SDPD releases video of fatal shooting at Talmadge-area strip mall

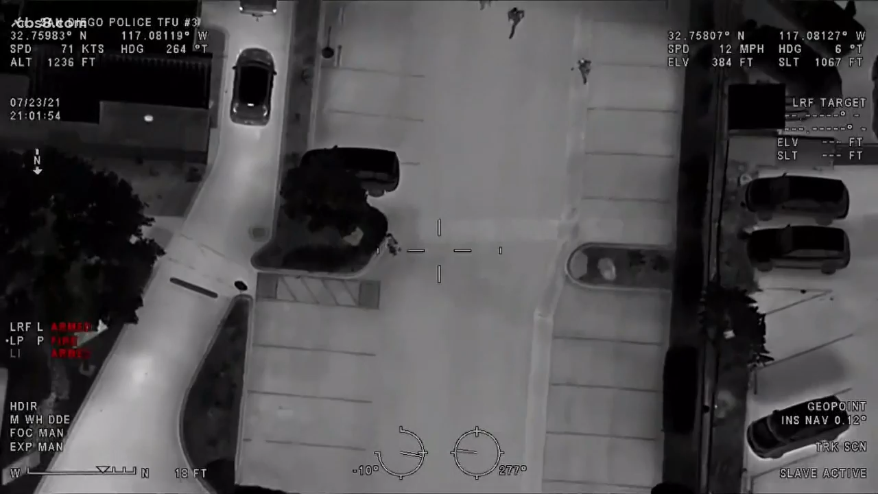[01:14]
and Valeta jumped out and ran away with a gun in his hand, and three officers were not far behind.